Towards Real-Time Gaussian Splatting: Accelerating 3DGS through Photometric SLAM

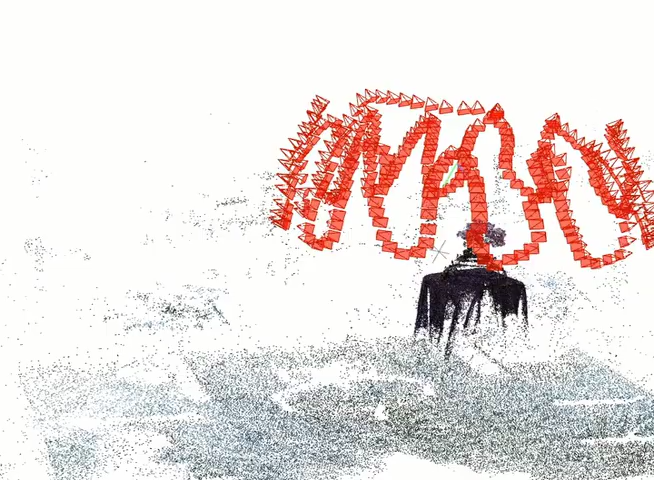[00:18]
Gaussian splatting works by taking a set of images of the scene and a set of initial poses and points from a structure for motion system such as cold map and
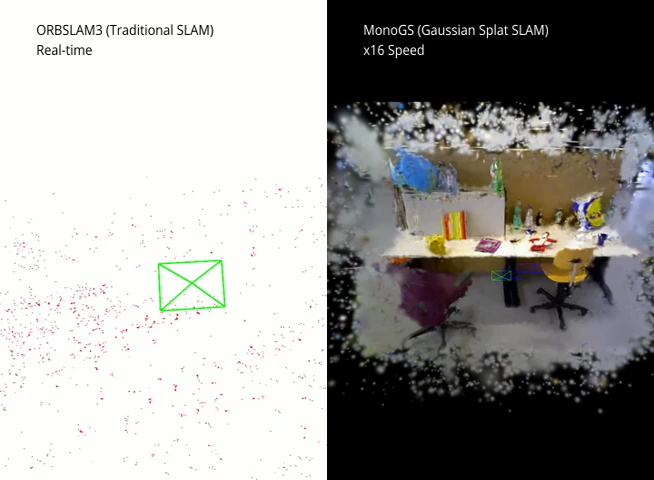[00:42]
Applying Gaussian splatting to simultaneous localization and mapping i.e. slam is a promising area of research. Gaussian splatting can create detailed volumetric representations of a scene compared to traditional slam.
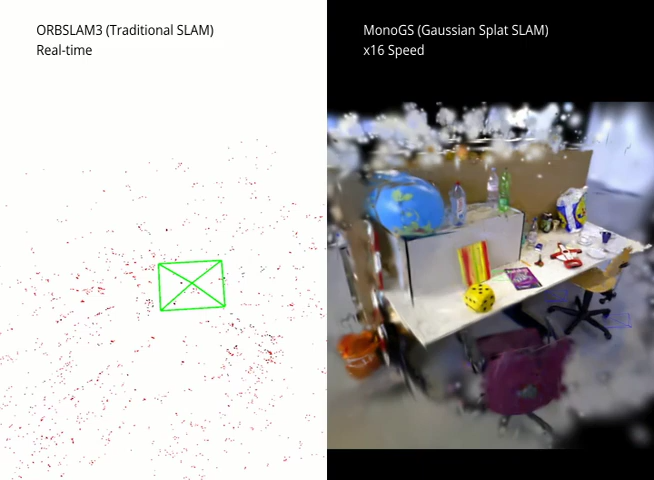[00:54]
However, the first slam systems using Gaussian splatting tend to be slower
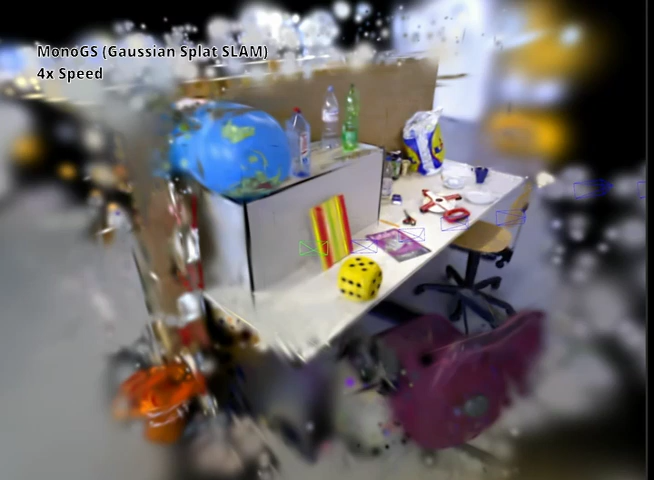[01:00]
and require stronger hardware compared to traditional slam. Our research proposes a novel idea to increase the speed of Gaussian splatting.
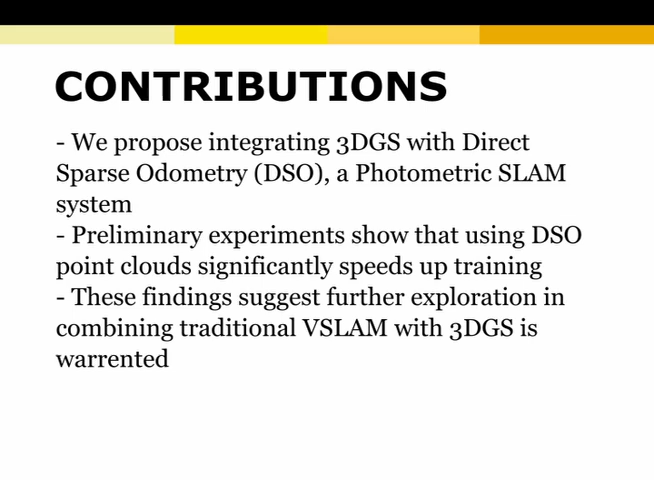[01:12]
We have done experiments that show using dense point clouds from a photometric slam system as initialization for Gaussian splatting will speed up trends.
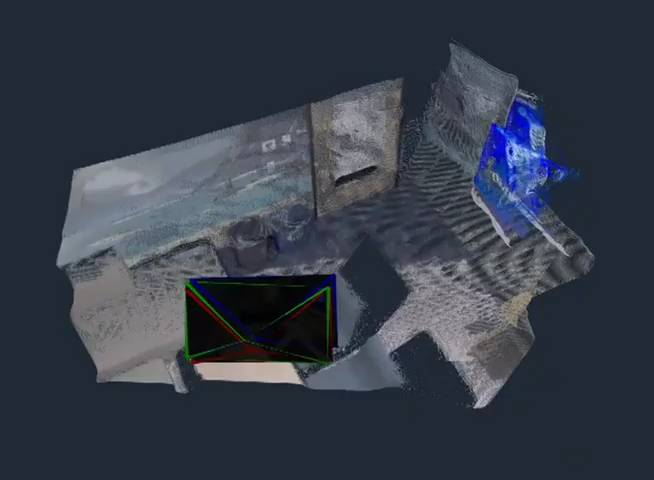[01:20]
Our idea was inspired by a recent paper called Instant Splat that used dense point clouds from Duster,
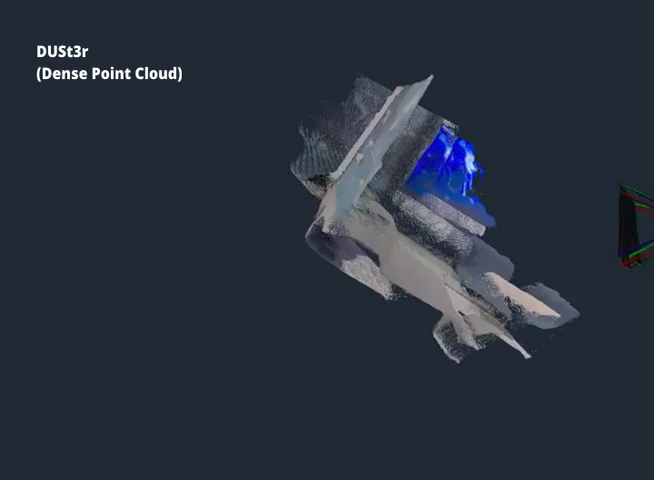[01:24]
a machine learned multi-view stereo system, in order to increase the speed of Gaussian splatting training.
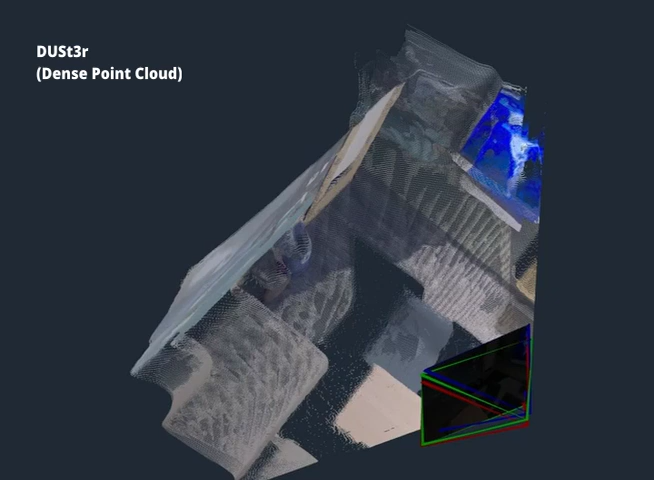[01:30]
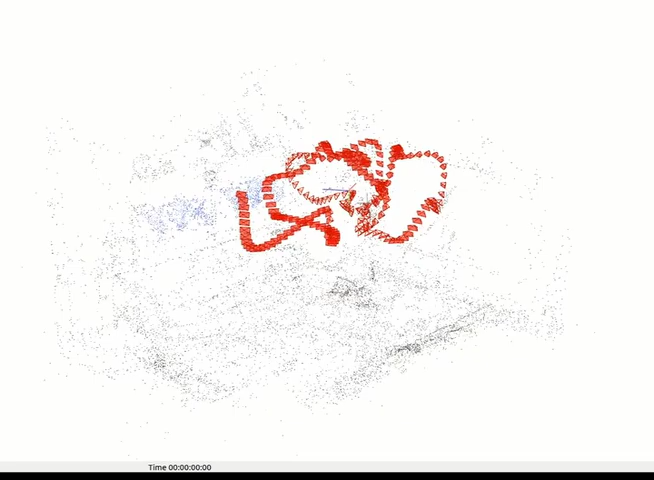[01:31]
Dense point clouds speed up training by reducing the number of points that need to be initialized.
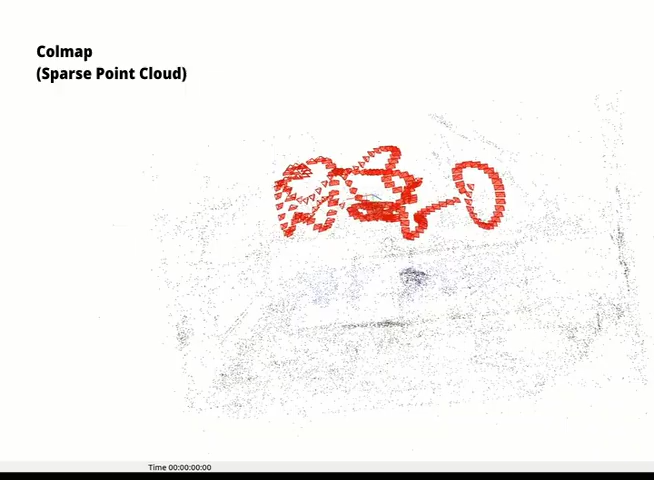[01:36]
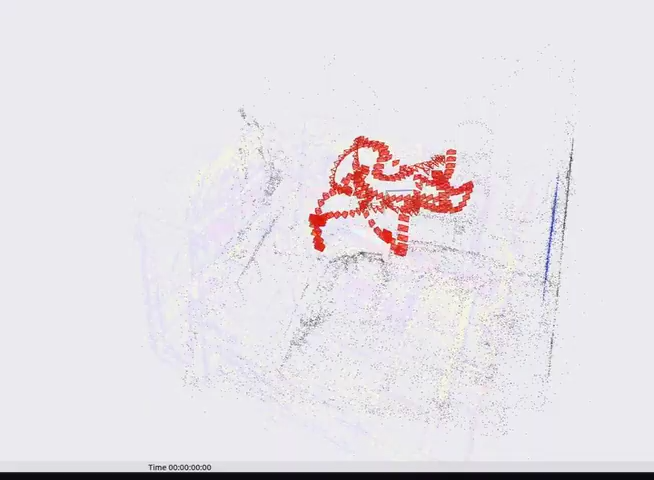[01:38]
We realized that similar dense point clouds can be created using photometric slam systems,
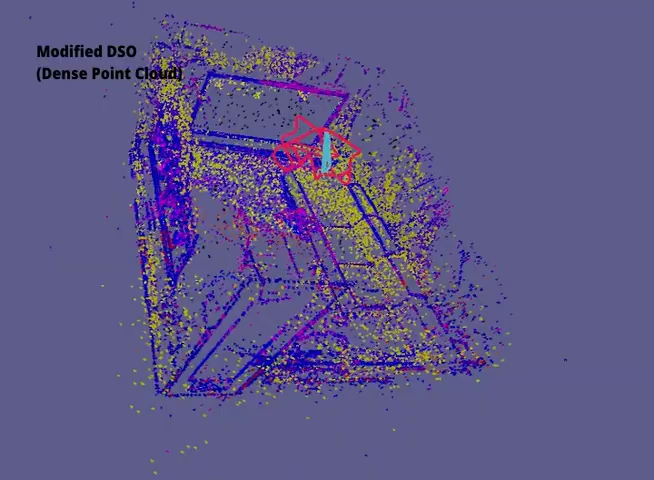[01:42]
which could be easily combined with existing slam systems that use Gaussian splatting.
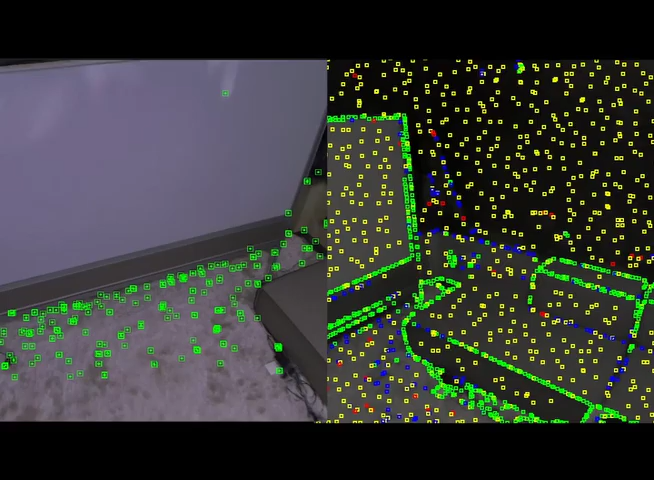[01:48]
To give some background, photometric slam tracks pixel gradients instead of feature points,
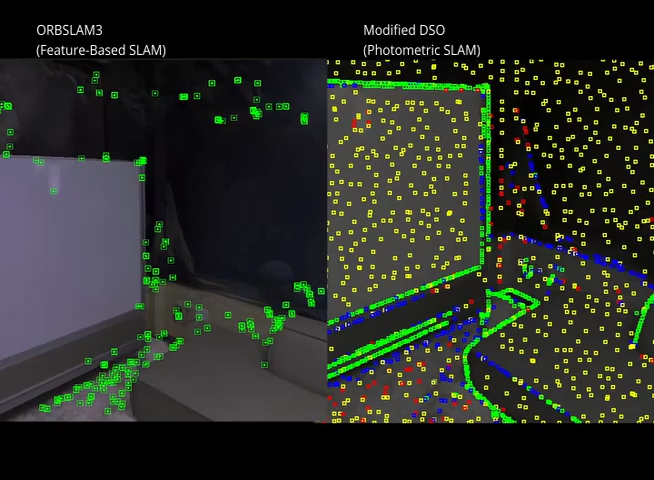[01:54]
which allows it to generate denser point clouds compared to feature based slam or structure for motion.
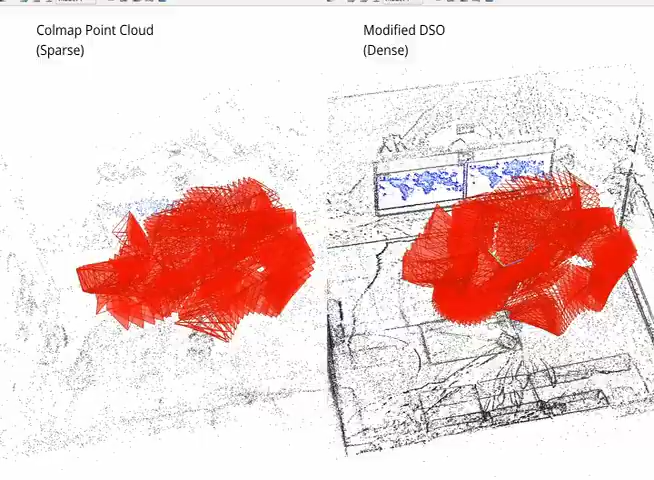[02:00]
We discovered when the point cloud and poses from a photometric slam system is used for Gaussian splatting training,
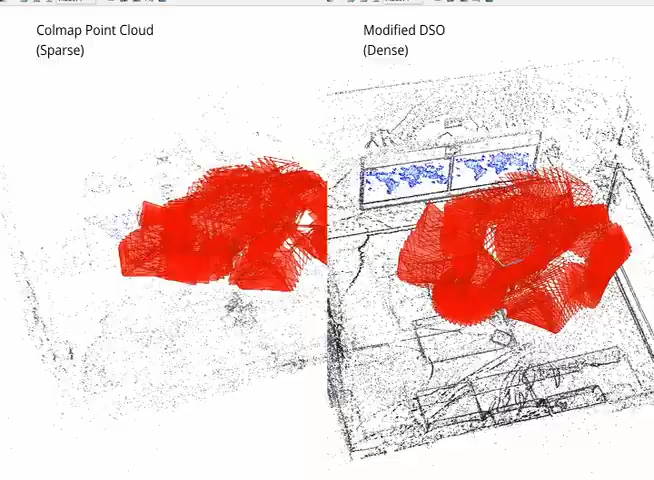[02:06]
it will train faster compared to using typical structure for motion from a system like cold map.
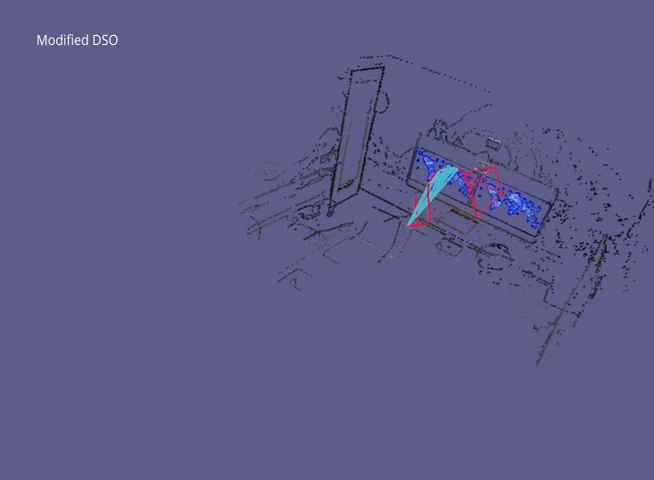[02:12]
We used the photometric slam system direct sparse odometry for our experiments and further modified
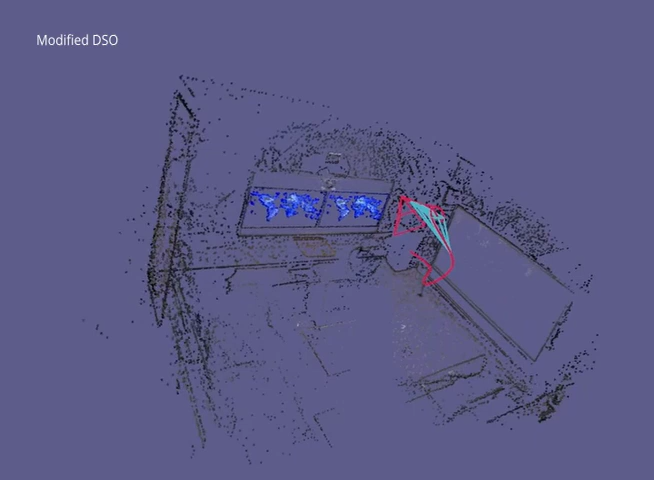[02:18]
to track even more points to make the point cloud even denser. The extra points can be seen flickering in and out in the video.